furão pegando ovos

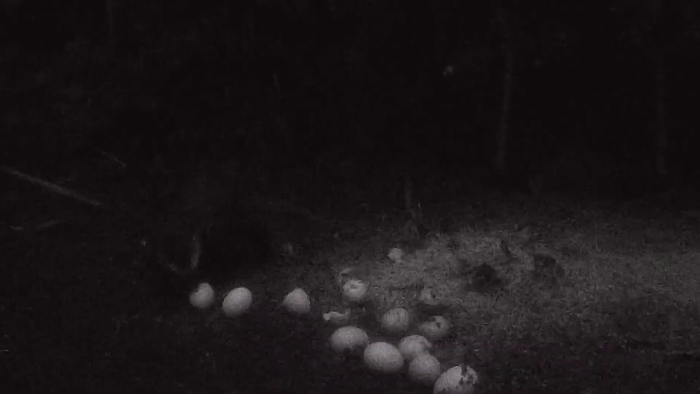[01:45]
Aí foi quando eu coloquei Aquele punhado de ovo lá E quando chegou a noite Aí ele voltou Olha aí
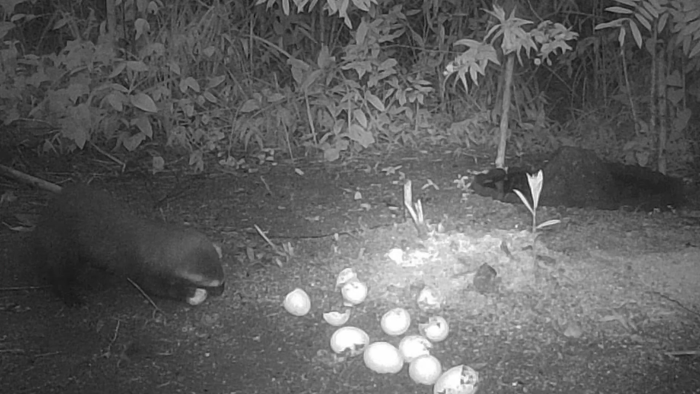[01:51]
Voltou Tinha bastante ovo inteiro ainda Mas quando chegar na parte da manhã Vocês vão ver Que não vai ter mais nada Ele vai ter Quebrado e chupado Todo Comido todos os ovos Esse bichinho aí pessoal Ele tem praticamente Pelo Brasil todo Nordeste Centro-Oeste Sul Tudo quanto é canto Amazônia Por tudo tem ele Mas o pessoal não vê muito Porque ele é um bichinho discreto